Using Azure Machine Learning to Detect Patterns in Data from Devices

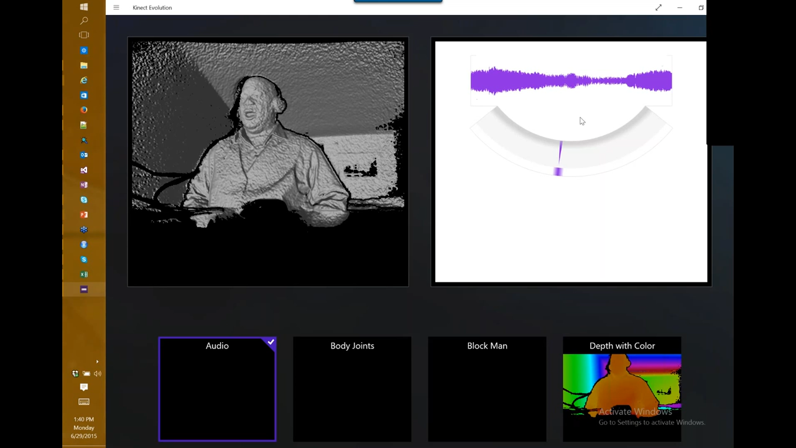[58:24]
the location of where the microphone or where the sound is coming from here we have a depth cloud
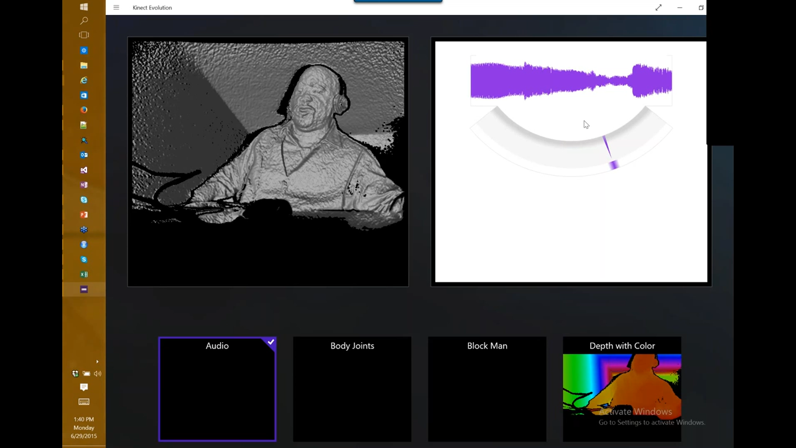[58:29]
we can even switch over to the block man if you can see me i can stand
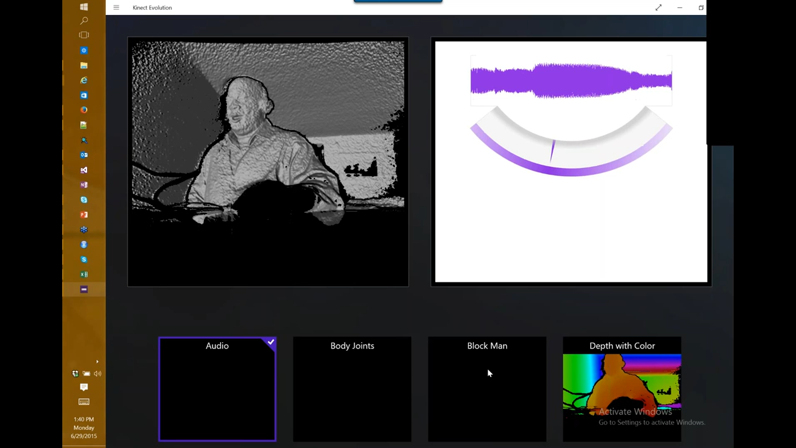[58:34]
up it can't quite get my legs here but if i move my arms it's getting the
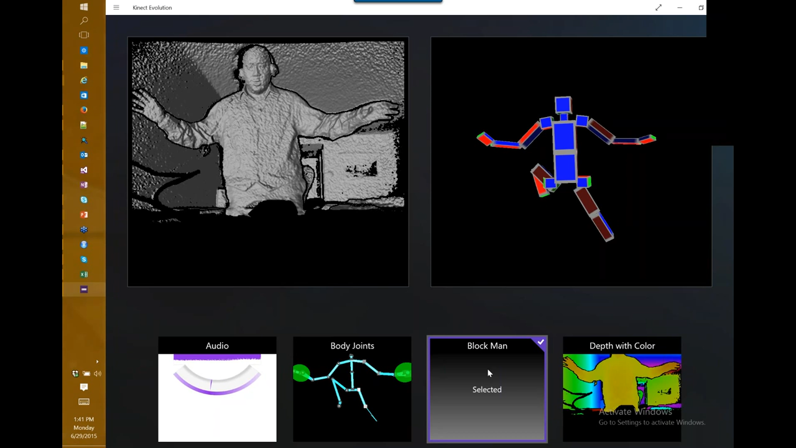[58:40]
joint rotations the head rotations right all of this is data that's coming from the connect device and
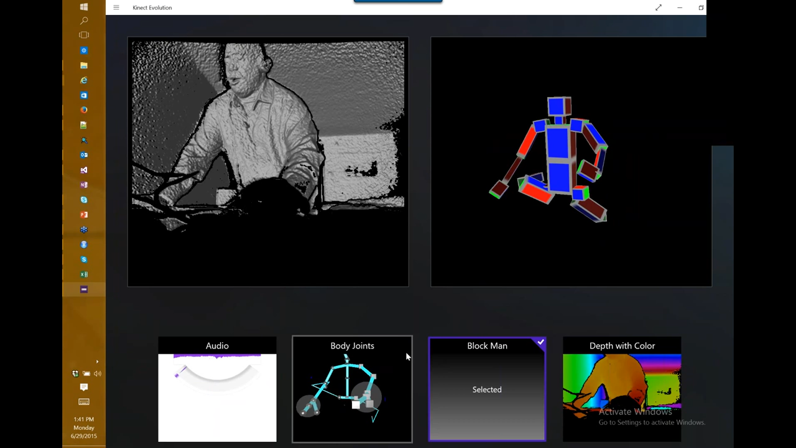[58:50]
with all of this data see if i can switch to color here